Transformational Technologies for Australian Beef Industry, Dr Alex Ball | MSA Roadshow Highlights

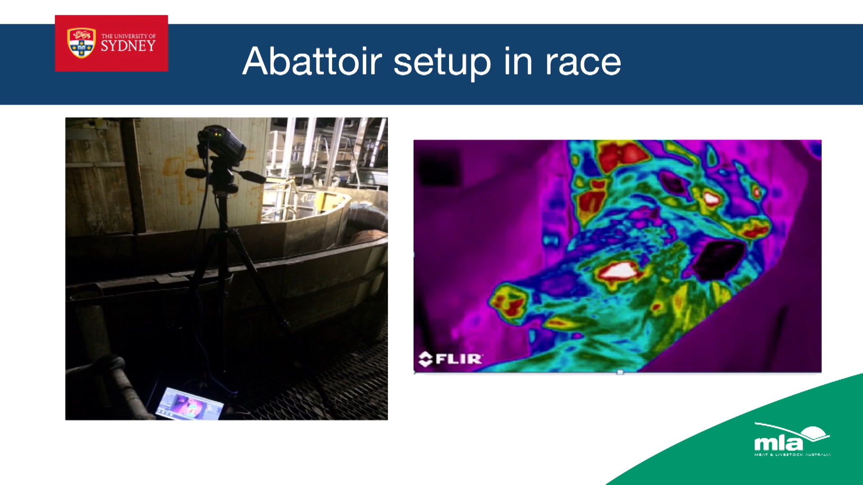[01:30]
He said, I've got this technology that we use in racehorses to measure stress in racehorses. It's an optical infrared camera. Would you be interested in looking at a project for beef? So we set that up. So this is animals moving in a layer edge.
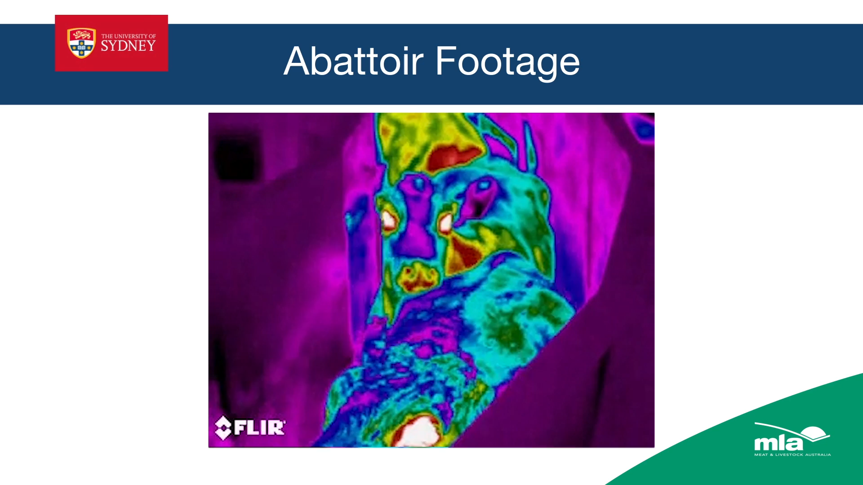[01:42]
You can see as they move and start to get a little bit stressed, they start to heat up in certain regions. So notice the third animal, see how it's starting to glow red.
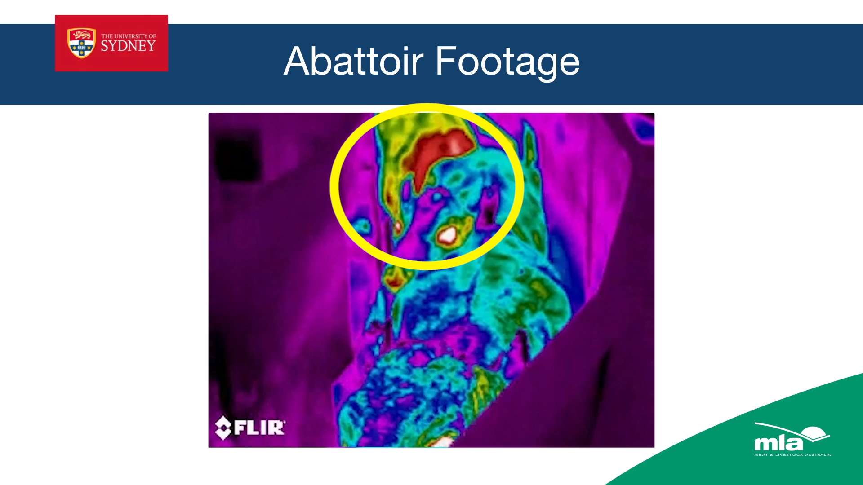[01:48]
So already we're starting to know that animal's heating up and it's stressing. So we could put this back on farm to measure stress levels on farm.